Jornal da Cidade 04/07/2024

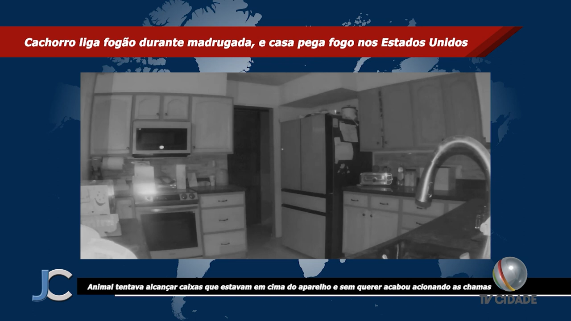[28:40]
Cachorro unica fogão durante madrugada e casa pega fogo nos Estados Unidos. O animal tentava alcançar caixas que estavam em cima do aparelho e, sem querer, acabou acionando as chamas.